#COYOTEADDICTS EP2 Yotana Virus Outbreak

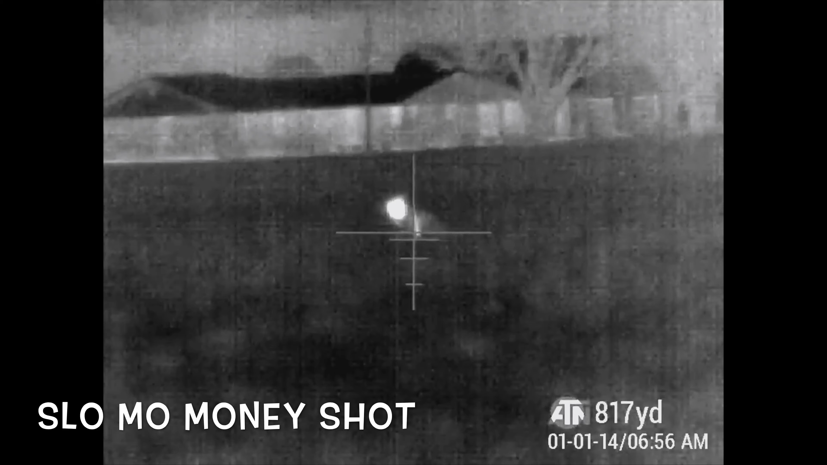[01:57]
He's dead. That's a big dog.
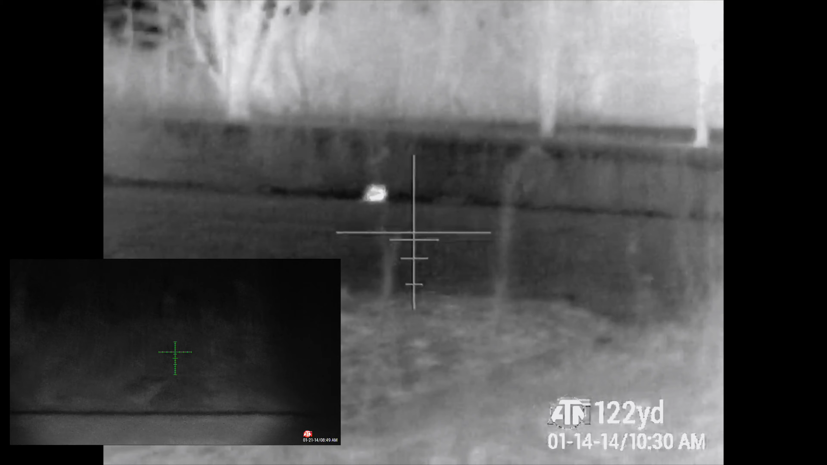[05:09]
Where'd it go? Play something. The one's dead.